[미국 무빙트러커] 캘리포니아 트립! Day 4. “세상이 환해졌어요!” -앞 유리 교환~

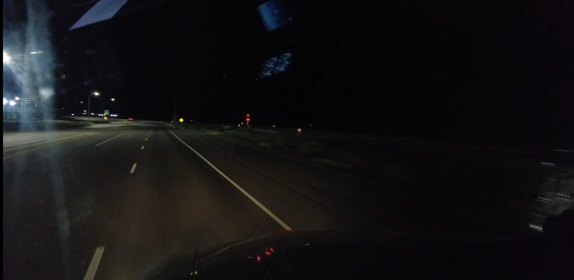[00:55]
약간 몸살기까지 있었는데 제가 계속 오면서 게토레이 마시고 히터 빵빵하게 틀고 땀을 흘리면서 왔어요. 그래서 지금 컨디션이 많이 좋아졌습니다. 네, 이제 지금 제가 인터스테이트 10번으로 들어가고 있네요. 자, 인터스테이트 10번 웨스트 피닉스 방면으로 가는 거예요.